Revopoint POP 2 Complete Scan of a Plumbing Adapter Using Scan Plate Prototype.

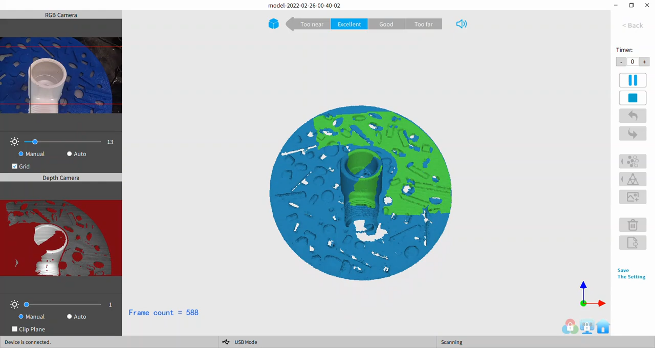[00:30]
bit more of what's involved this is how my scan plate works with all that stuff
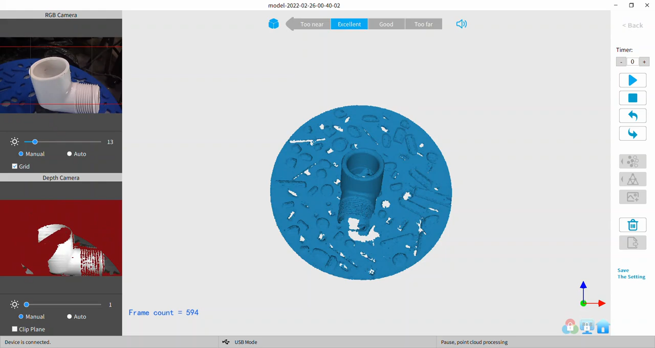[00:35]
I chose a plumbing fitting because it's kind of
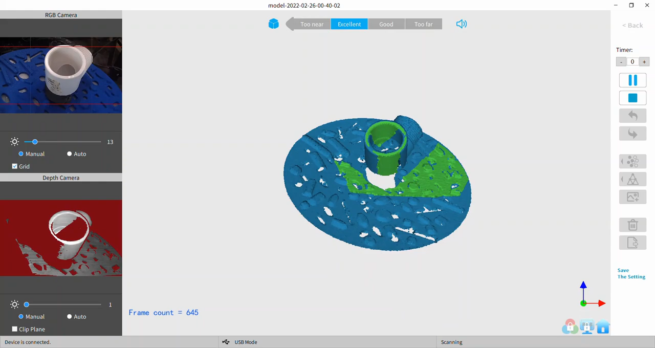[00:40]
featureless outside of the threads and a little bit of embossing on the part mold line that kind of thing it's pretty smooth white
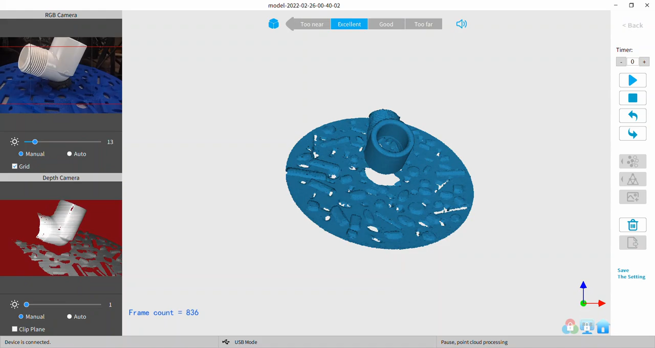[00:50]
if I did a color scan I'd be picking up that
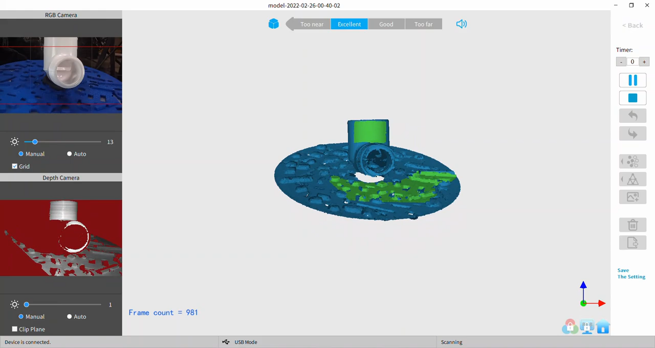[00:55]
label on the back as well the UPC label
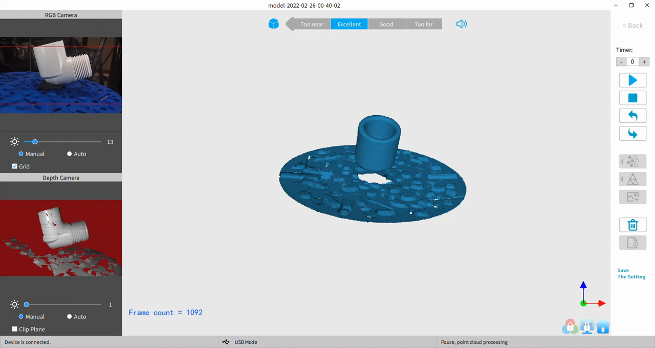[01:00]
or whatever it is that they put on there whatever they call it anyway
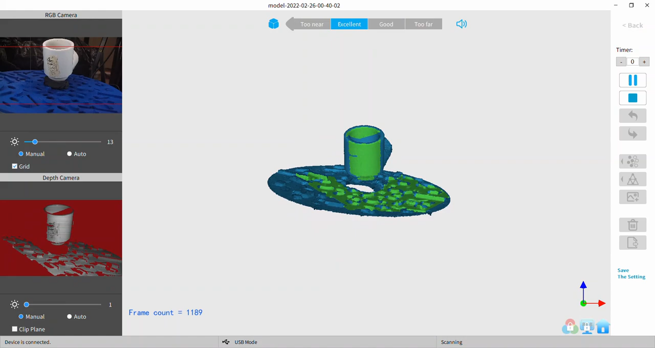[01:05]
the thing I like about the scan plate is that it has those
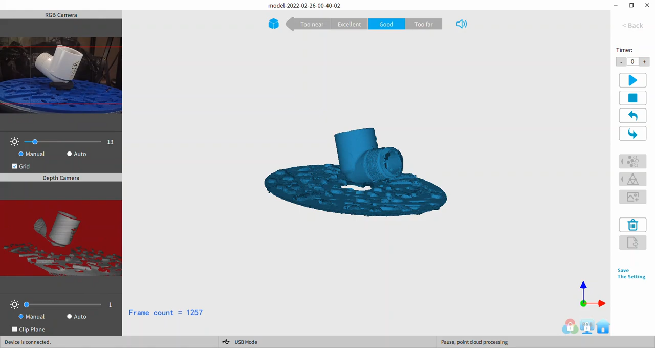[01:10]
projections and I might even I might even want to make the projections taller
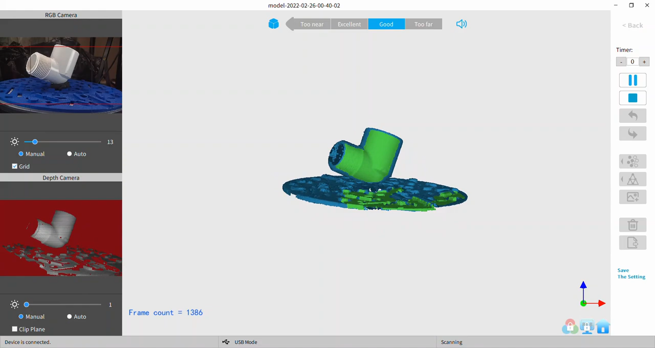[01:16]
because that's what I was aiming for is the crinkle
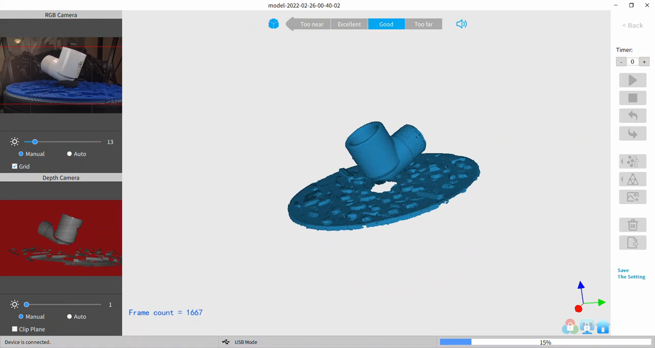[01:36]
thought in my head about the scanning in the the background and the randomizing
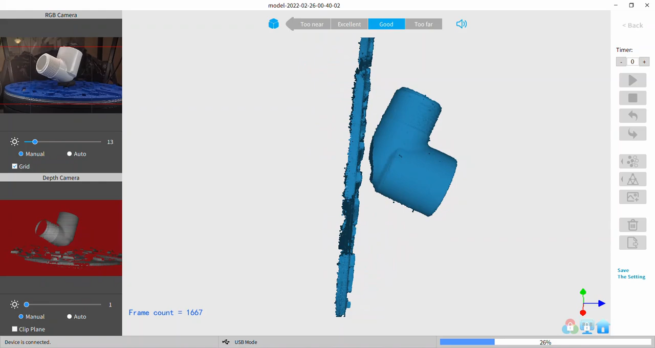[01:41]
of the of the background you know what what you put to confuse the scanner that's the way I see it is you're distracting the scanner and
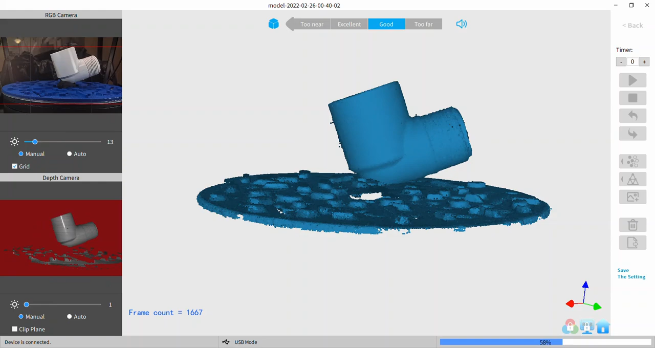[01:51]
getting it to scan something it ordinarily wouldn't or wouldn't want to I mean that's how I see it I'm working on the color I think I might do better with color
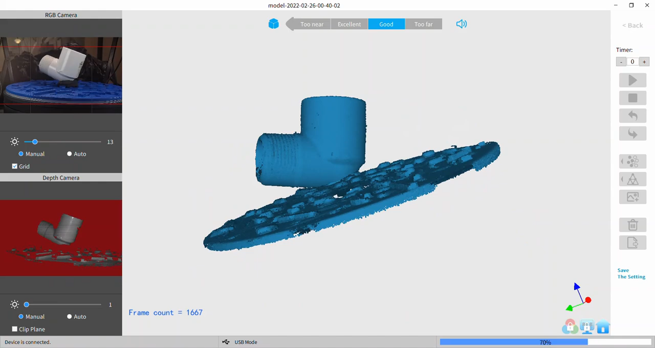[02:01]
scans if I go to a different color I'm thinking gray would be a good color I kind of didn't try the black really because
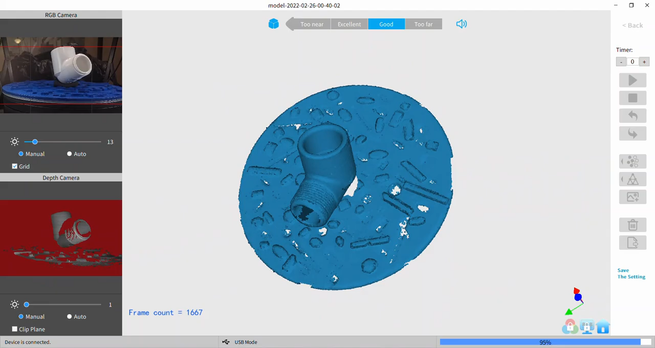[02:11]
you see the black scopie I have under that piece it doesn't show up at all that's that void you see there
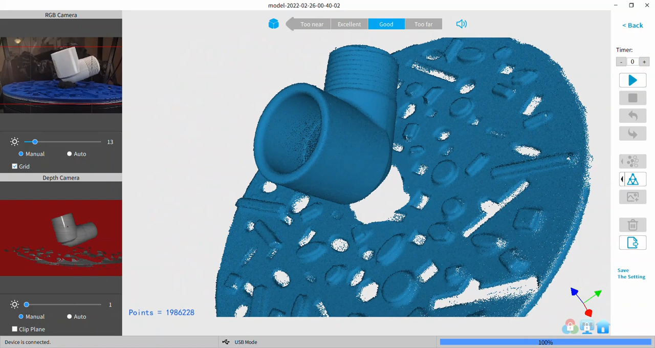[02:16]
it doesn't pick up the clay that's why I like the scopie it has a totally matte surface and the black just makes it disappear so you can see with this with the different angles of the pop too I can get
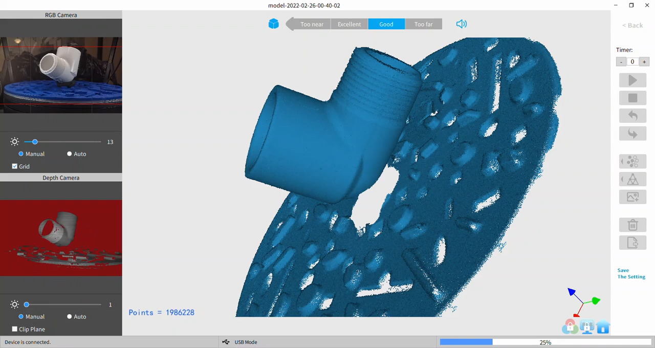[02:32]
nearly the whole part it's kind of cool I can see down inside there and you see back at the elbow where it makes that transition I don't have that in this scan but I'm going to do another one after this and you see I just in this one I didn't use clip plane
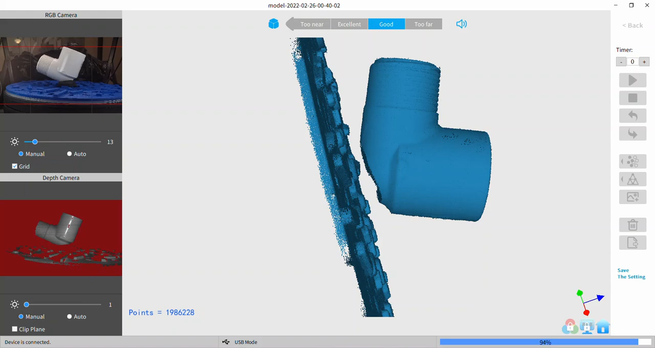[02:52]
I normally do but with the scan plate I did some testing before I did this video
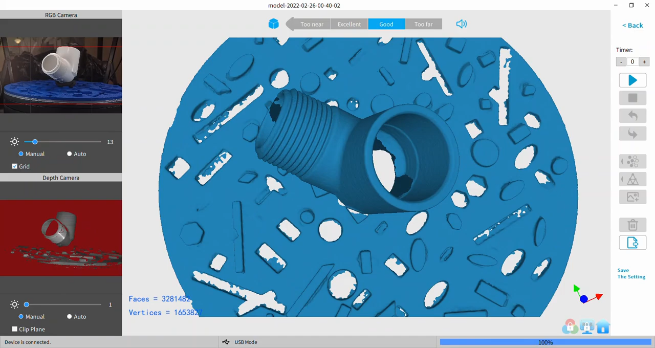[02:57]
and I found it you know it doesn't work very well unless I take the clip plane off
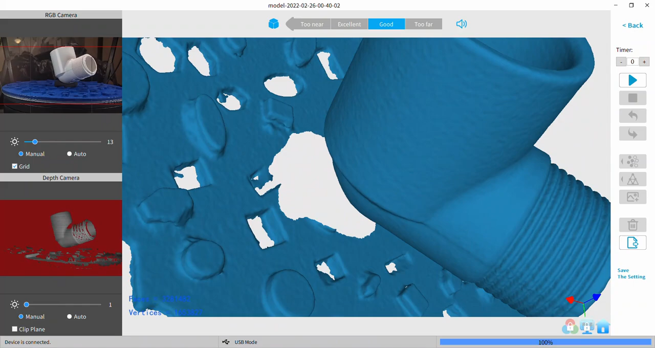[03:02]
and let it see the whole plate because it does see things outside that
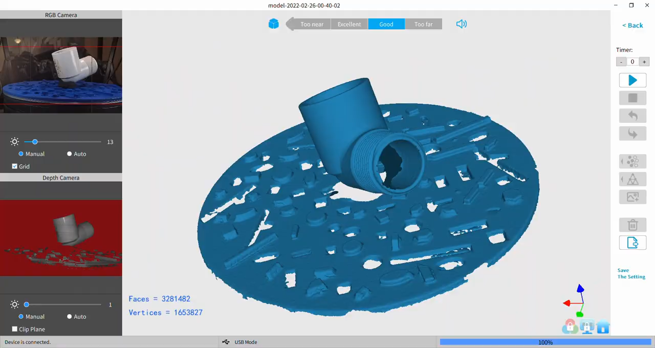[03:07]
boundary
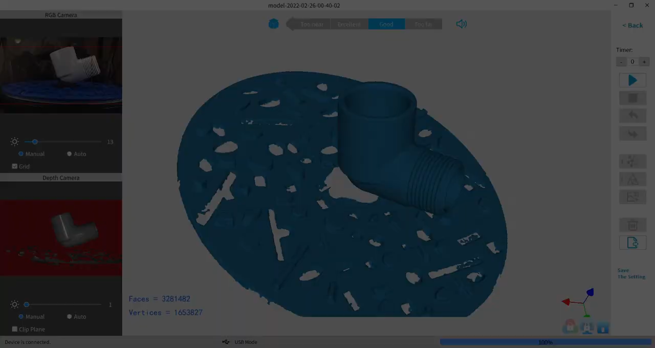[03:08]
and see and that's where you get the whole plate and
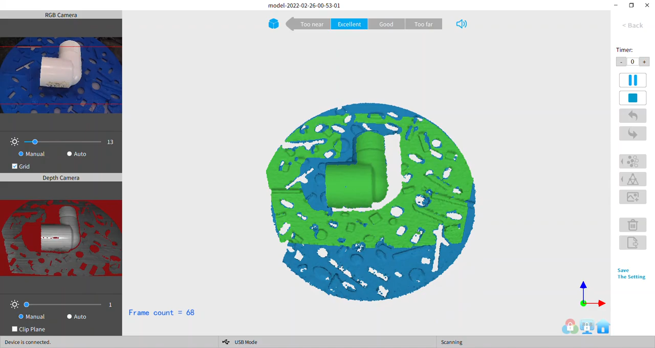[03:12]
I couldn't I couldn't maintain tracking very well at the different angles I needed for this part with the clip plane engaged so
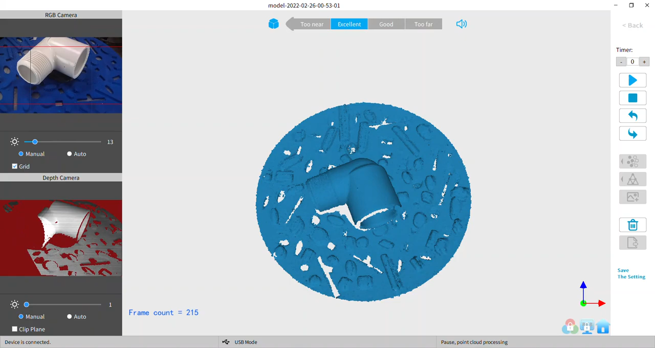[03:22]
this really is for those occasions when you need to make multiple scans and of course the scan plate is going to be locked to the object so you can't move the object you have to keep it in position